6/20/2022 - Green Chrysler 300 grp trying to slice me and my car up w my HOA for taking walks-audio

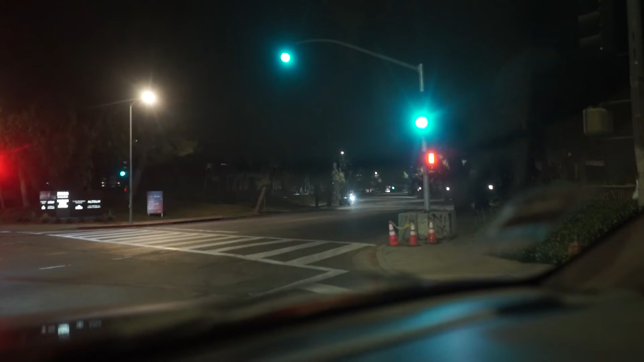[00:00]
On and off, let's say that. It's a guy waiting down there with lights on. These two people look like they're sort of conversing. And I think that might be the candle lighting psycho broad. I'm not sure. I can't see.
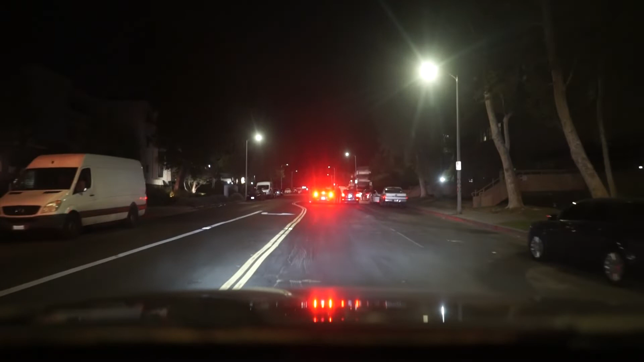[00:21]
No, I can't tell you. Um, okay, so let's kind of go here.
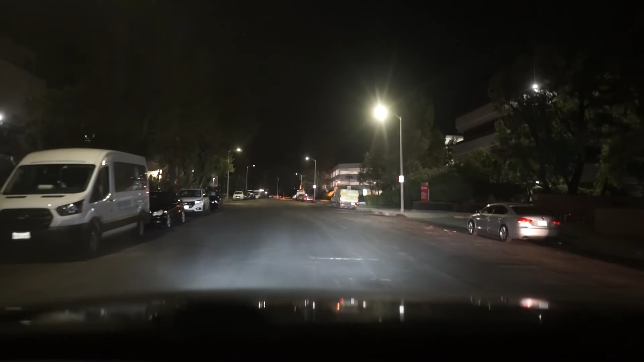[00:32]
We have a Mercedes. We have a white something. Another Mercedes. So two Mercedes trying to get together. One is a white something in between it. Um, as I explained before, there's a second grade VW with this VW. I don't see it at the moment. Two whites here. Um, and at the very moment in time, um, all these are forwards.